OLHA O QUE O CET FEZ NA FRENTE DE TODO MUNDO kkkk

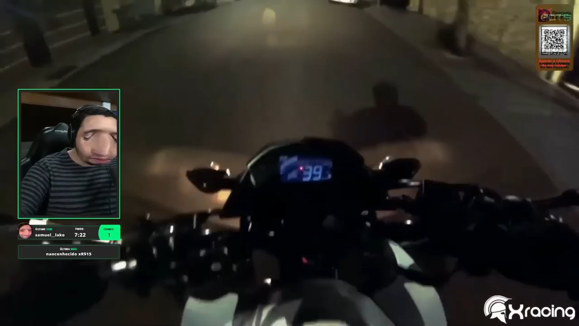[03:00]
O que é aquilo? Uma pipoca grátis? Vamos lá pegar uma pipoquinha grátis.
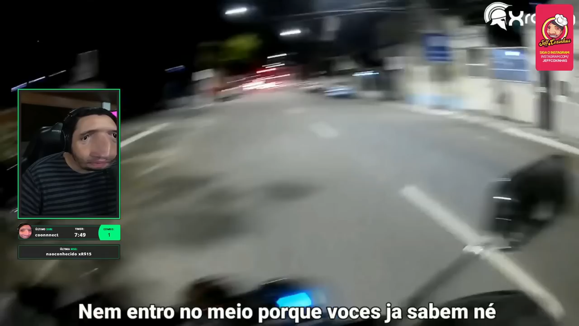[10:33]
Caralho, maluco. Vai dar morto isso aí.
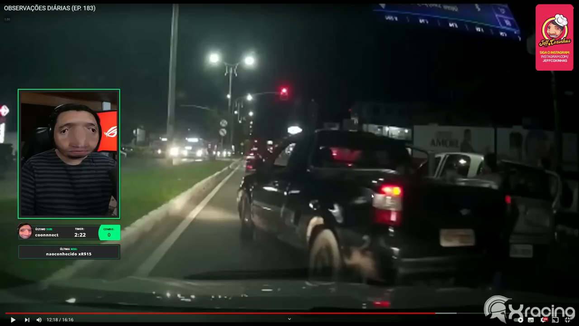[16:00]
Aí, deixa eu não vir um carro. Vai embora, foda-se.